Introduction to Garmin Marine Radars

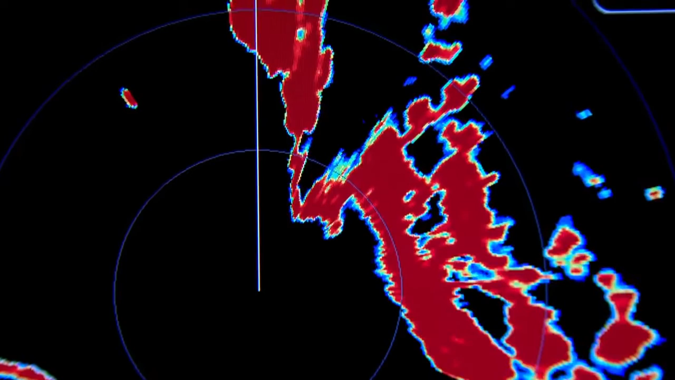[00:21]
Radar can give you an extra set of eyes to help you see through the dark or the fog and help you determine what lies in the path ahead.
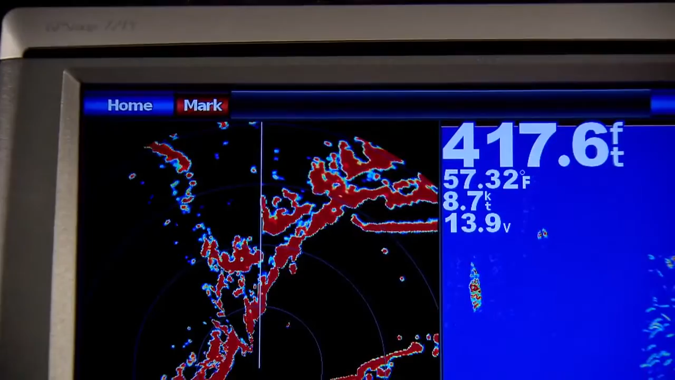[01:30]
Radar is very similar to sonar and how they operate. Sonar works under the water, of course, while radar works above the water.
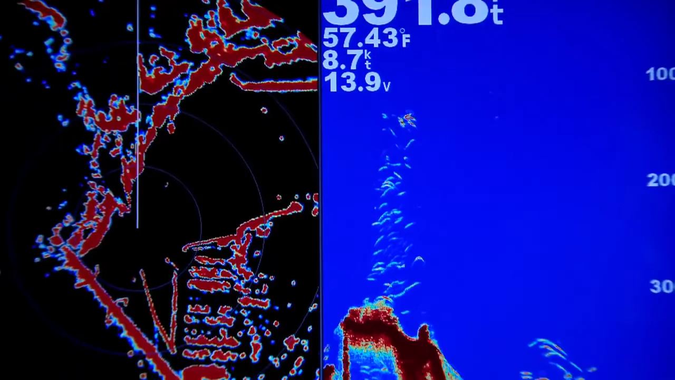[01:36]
But in both cases, a transmitter sends out a burst of energy, the energy bounces off the targets and reflects back towards the source where a receiver picks up that return reflection and translates the time it took to receive the reflection into distance.
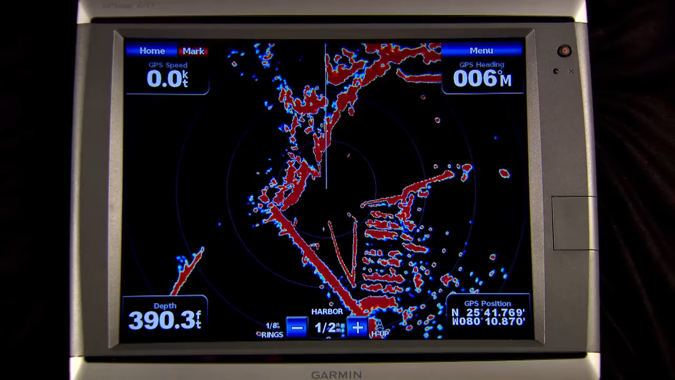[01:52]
The reflections are then drawn on a screen to show your position and the relative position of the targets.
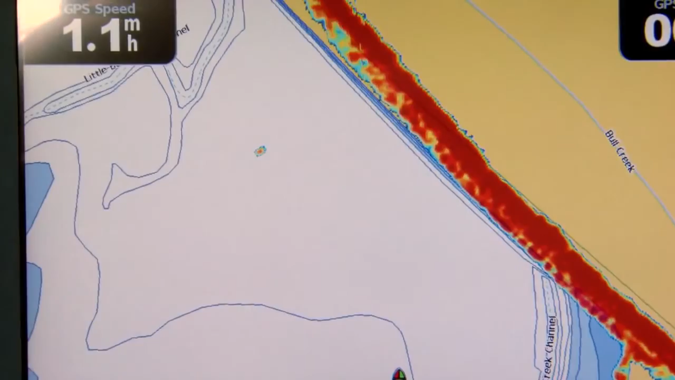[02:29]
while the radar can burn through those conditions and see another boat coming at you in the fog or make out that approaching shoreline even at night.
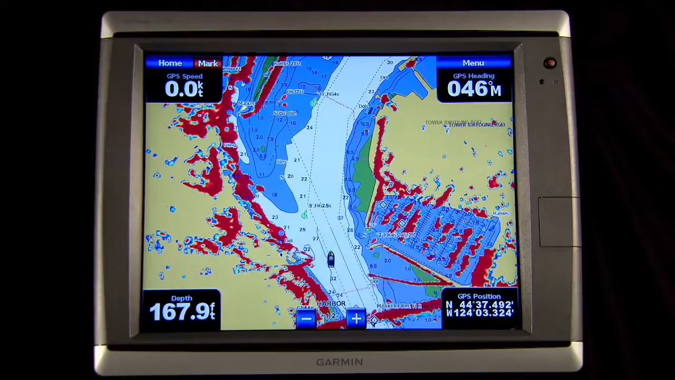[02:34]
So what makes one radar different from the next? Well, power output is one difference.
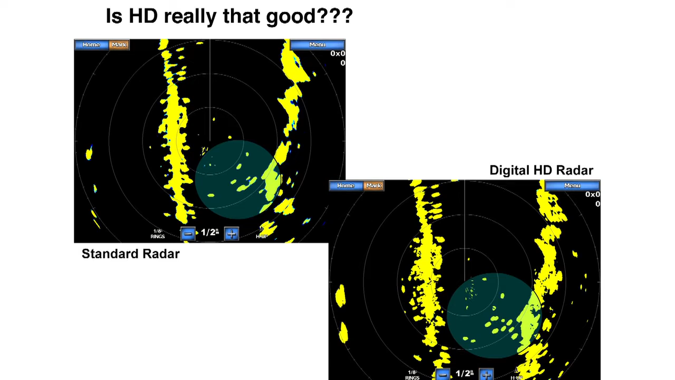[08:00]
The picture on the right is from an HD version, which clearly separates the boats in the mooring field and draws a much more detailed radar image, thanks to its faster computer. Next up the line is our GMR-24 HD dome.